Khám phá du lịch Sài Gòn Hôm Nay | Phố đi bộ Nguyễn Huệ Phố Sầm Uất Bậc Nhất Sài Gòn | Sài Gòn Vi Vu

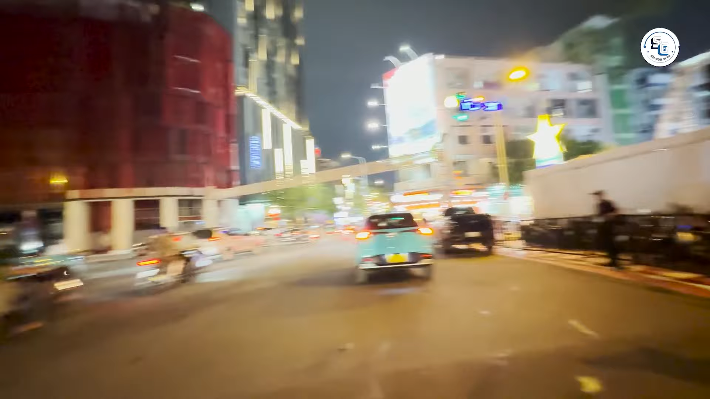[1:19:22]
Hiện tại thì mình đang ở ngã tư Ngô Đức Kế và Nguyễn Huệ. Đây là một trong những giao lộ nhộn nhịp và sôi động nhất ở trung tâm thành phố Hồ Chí Minh. Khu vực này không chỉ là điểm giao thông quan trọng mà còn là nơi hội tụ của nhiều hoạt động thương mại, giải trí và văn hóa.